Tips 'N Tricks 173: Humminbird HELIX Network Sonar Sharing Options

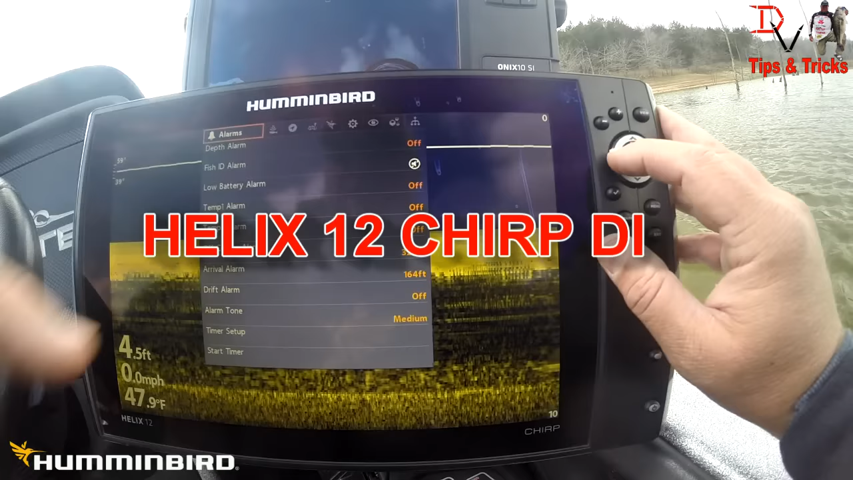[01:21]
On screen: depth 4.5 ft, water 47.9°F, speed 0.0 mph
first thing we're going to do is hit our menu button twice that'll get us to the master menu we're on the far left hand side and we need to go to that side so if you hit the left arrow it's going to come to the network menu it's quicker then right clicking all the way over there so we come down to the network source setup and right now we see our Helix 12
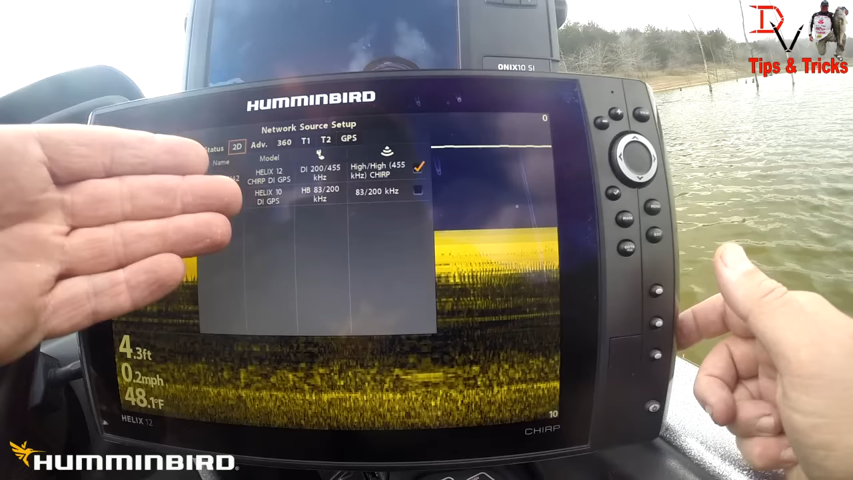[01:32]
On screen: depth 4.3 ft, water 48.1°F, speed 0.2 mph
chirp di and our Helix 10 di in the network I'm going to show you both the Helix 10 di and the Helix 9 si what we can share with networking we'll do the 10 first
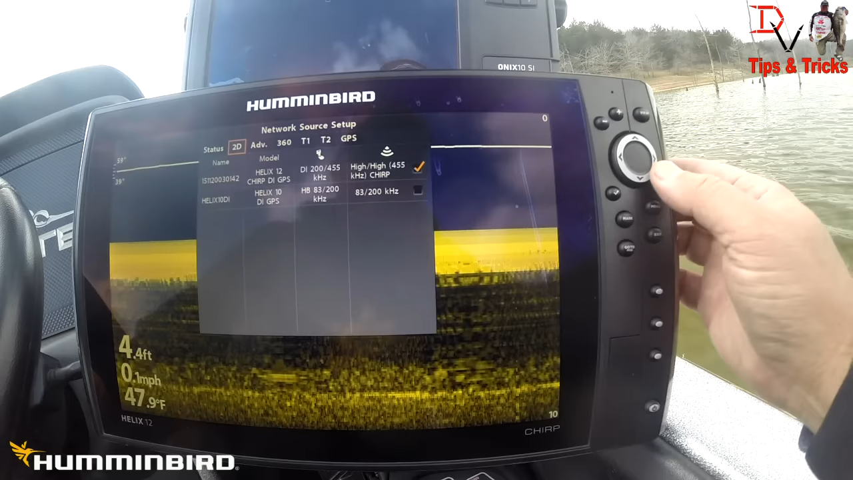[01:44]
On screen: depth 4.4 ft, water 47.9°F, speed 0.1 mph
our advanced sonar is our 360 so we can go our advanced sonar we can select it and we will get the data from
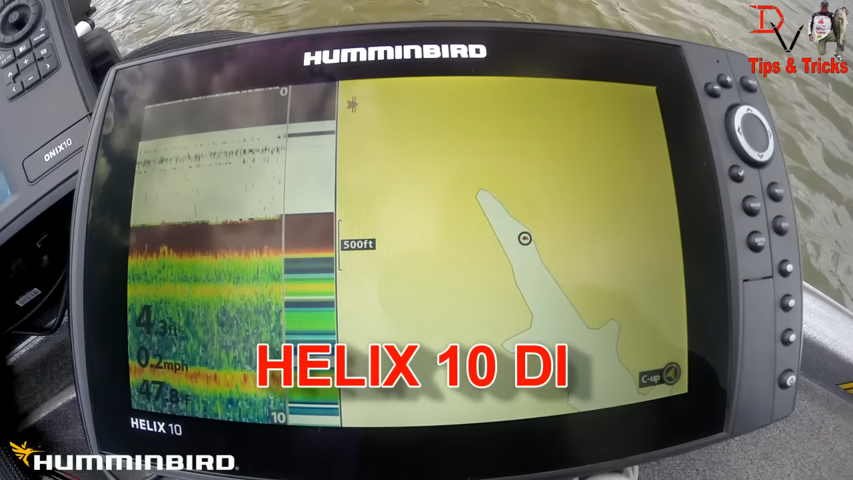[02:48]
we've got our mapping here but what we're gonna do is we want to get into the menu we're gonna come back over to network source setup and we're gonna look here 2d sonar is only the Helix 10 di why isn't this the 12 showing because it's a chirp unit and this is a standard 2d sonar unit so we cannot share the chirp 2d sonar
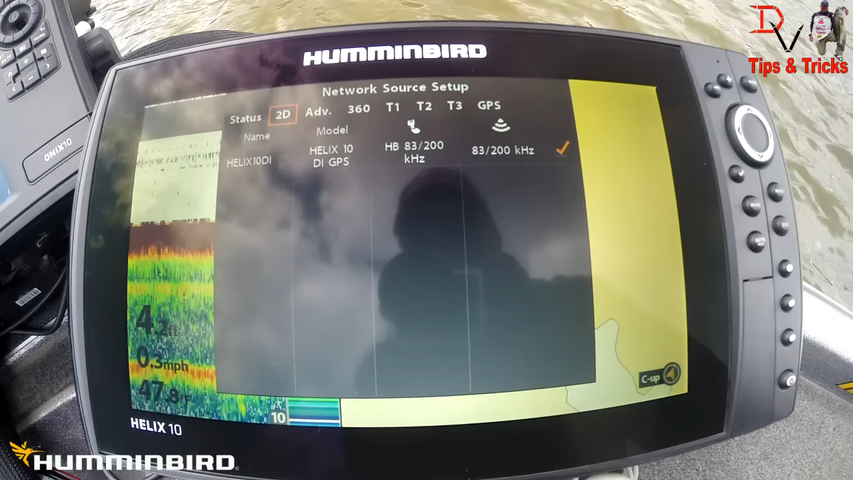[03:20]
to the Helix 10 because it's not the same compatible technology that is one thing I wanted to show you up here our advanced menu we can do the
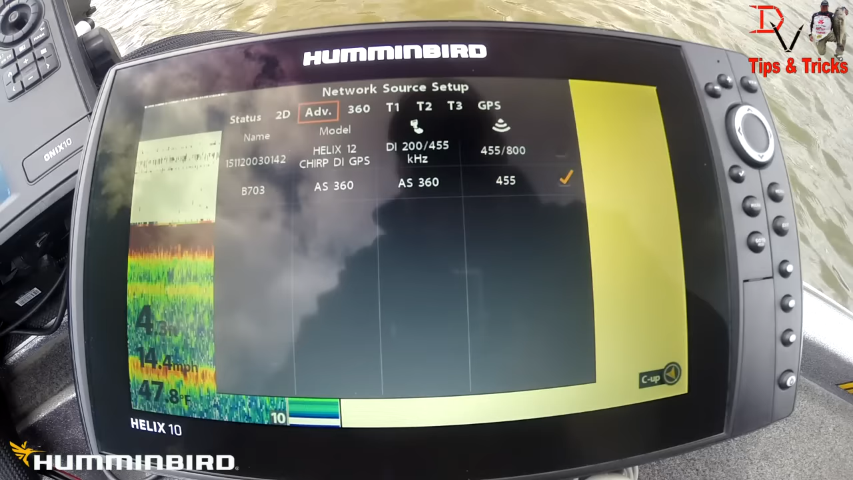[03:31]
360 or we can use the the helix 12 or 360 is connected our temp 1 pro we have our helix 10 selected there
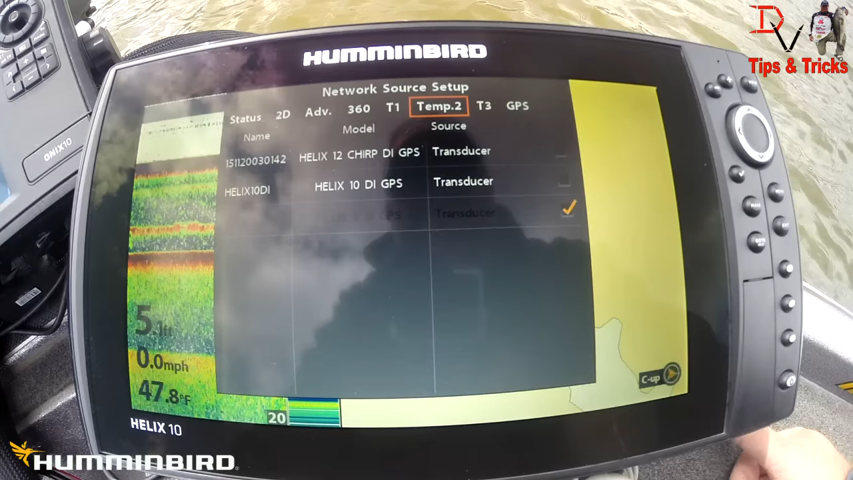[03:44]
On screen: water 47.8°F, speed 0.0 mph
we're going to temp 2 and
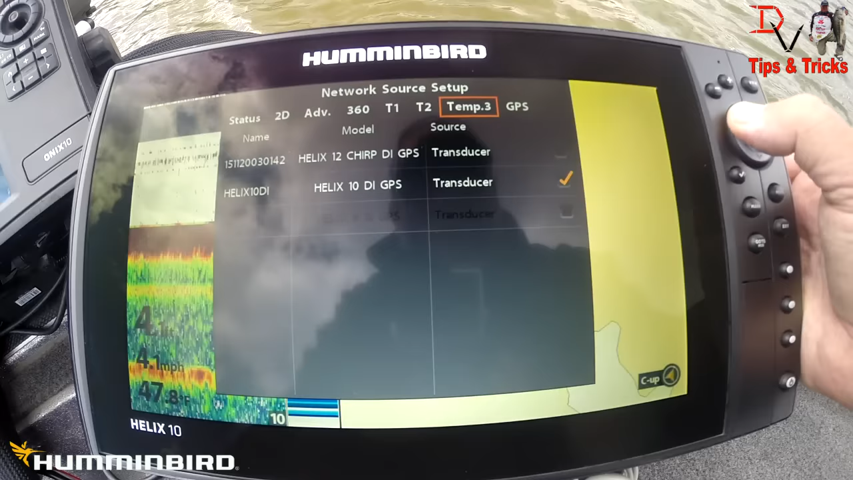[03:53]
temp 3 and GPS we're using the di GPS so basically that's what we can do now we come over
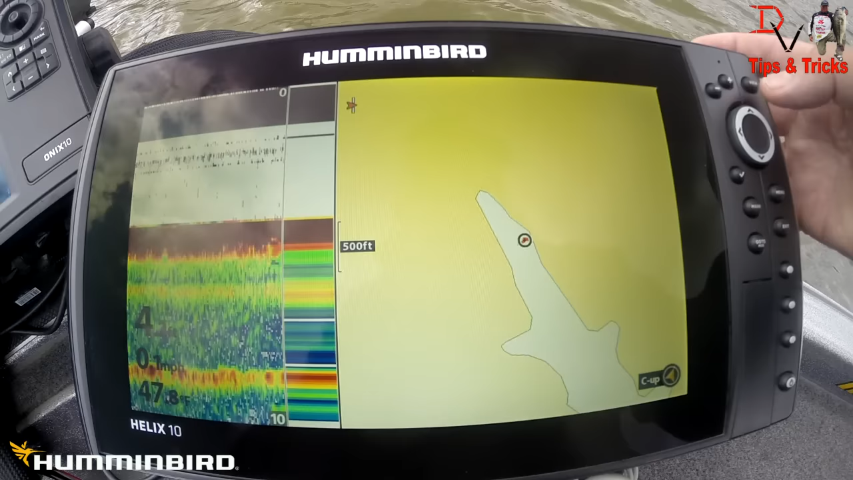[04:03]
here we hit our power we're going to turn our 360 pinging
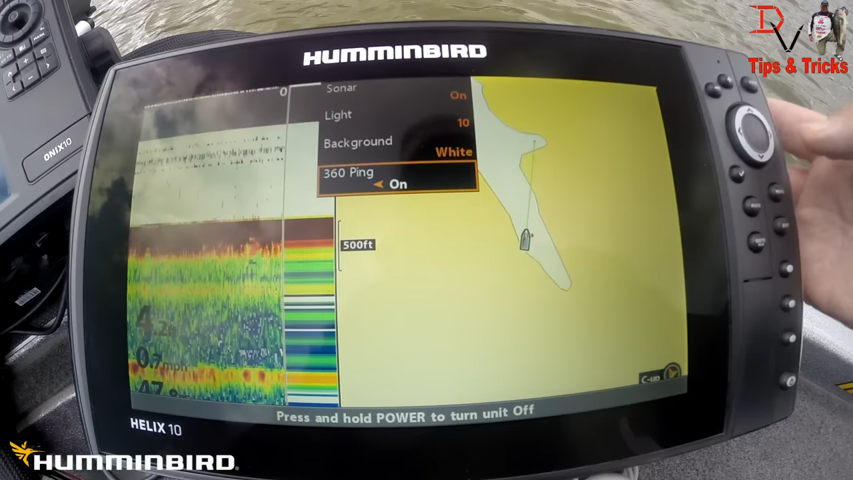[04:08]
on and watch this we're
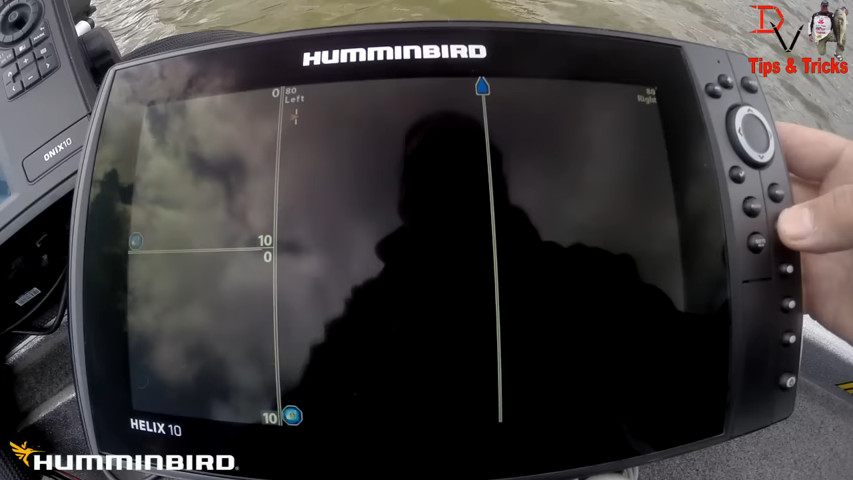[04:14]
going to generate down imaging and 2d sonar from 360
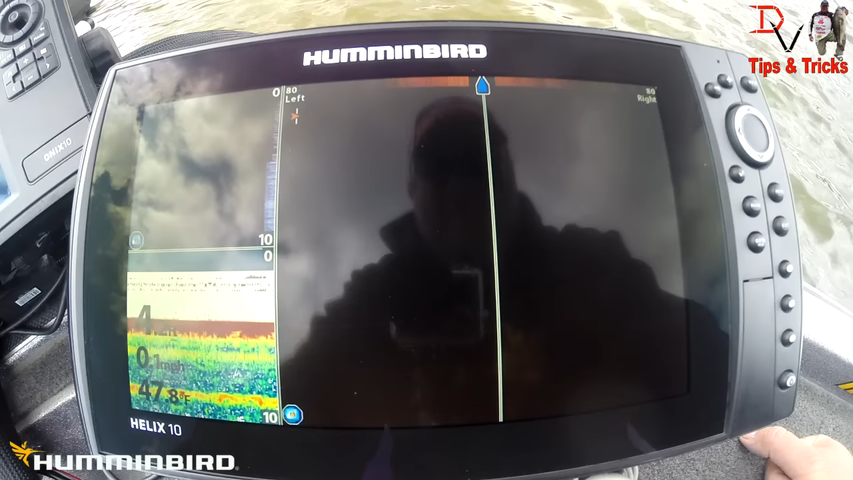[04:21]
we're sitting dead still here but you can see the 360 and the 2d sonar is working
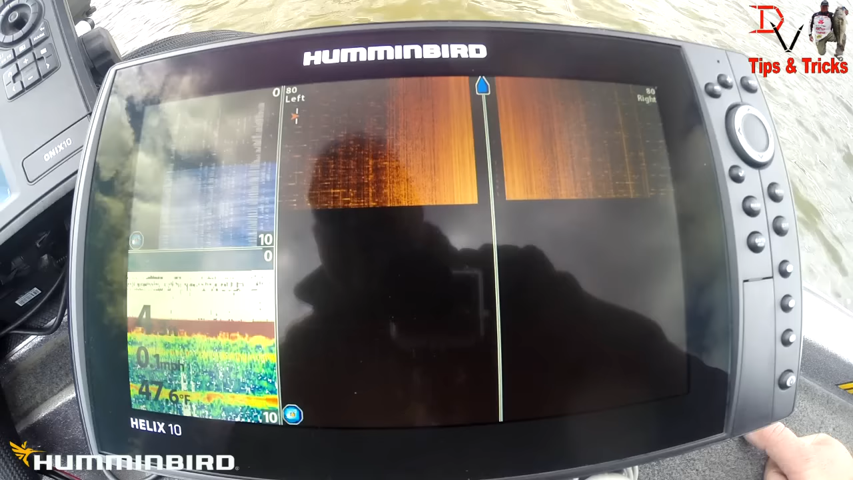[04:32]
On screen: water 47.6°F
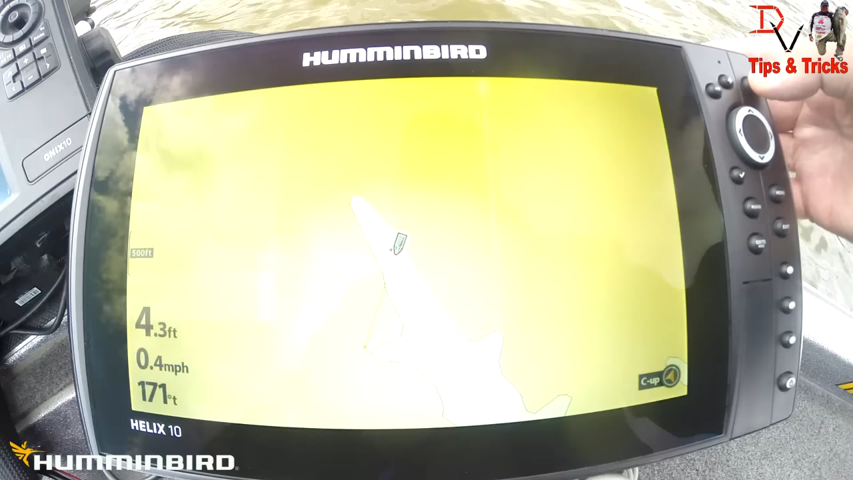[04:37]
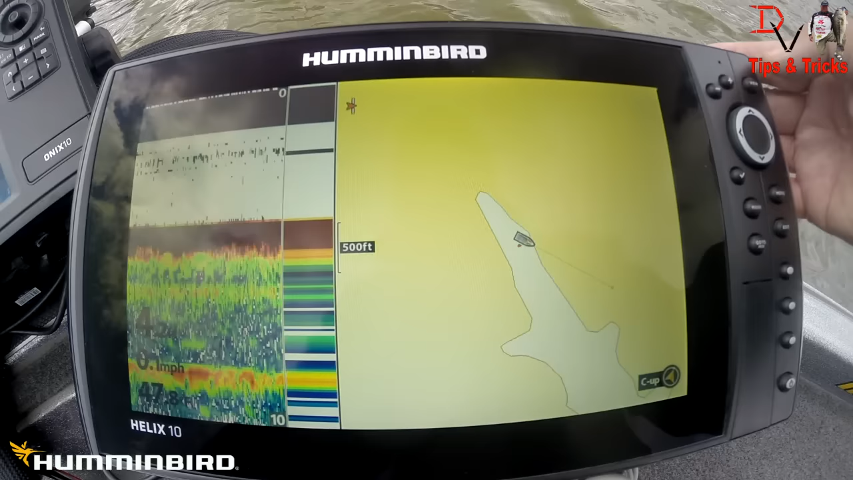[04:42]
we'll go through some of the menus
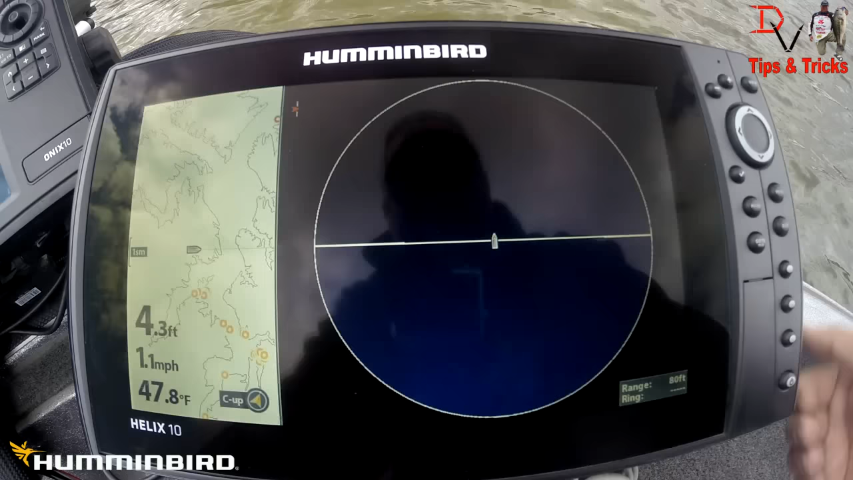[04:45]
On screen: depth 4.3 ft, water 47.8°F, speed 1.1 mph
360 pull our talons up and what I can see is we're getting some crosstalk and that crosstalk is because we've got the other unit on pinging the same frequency we go back we turn it off
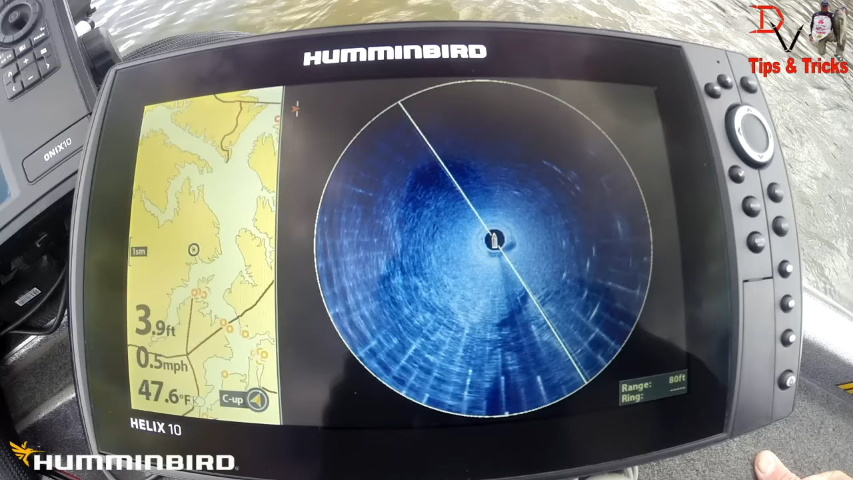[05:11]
On screen: depth 3.9 ft, water 47.6°F, speed 0.5 mph
we'll see a lot better so I'm going to jump back and do that now you see the 360 pinging without the interference
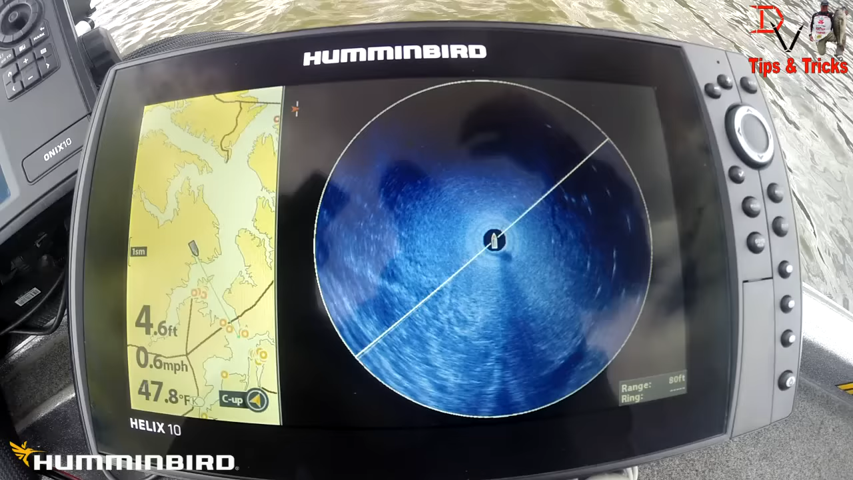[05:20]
On screen: depth 4.6 ft, water 47.8°F, speed 0.6 mph
from the other units I actually had an onyx and a helix 12 on both transmitting 455 kilohertz frequencies so we're getting a little bit of crosstalk if you see those line that's an easy way to clean it up now what